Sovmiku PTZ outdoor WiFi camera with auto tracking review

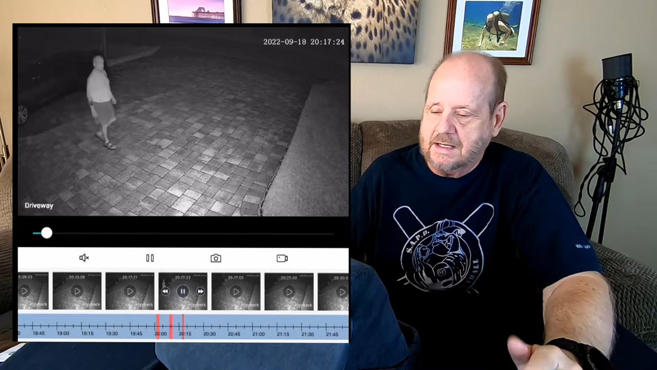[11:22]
nights here um there you see me coming out and uh we're in the uh non-tracking mode and we're looking at an IR only lighting situation and um I I kind of prefer that to be honest with you uh now the next one should be basically in the stationary mode again but